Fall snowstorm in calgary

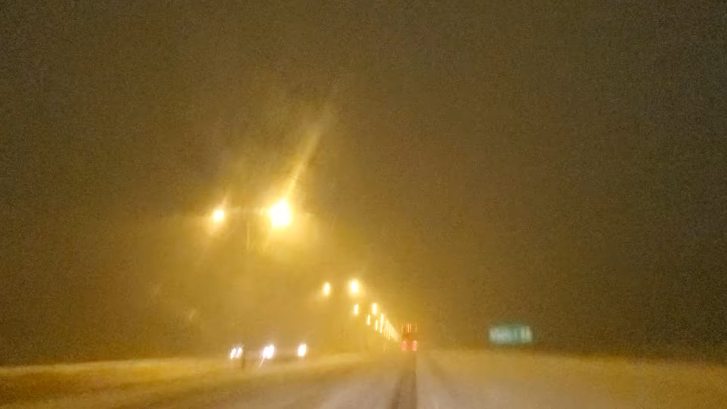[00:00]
I've driven in this weather. Huh? I've driven in this weather. This is like snowstorm kind of weather. Yeah, it is. It's snowstorm. I'm sure to see the wind on this side.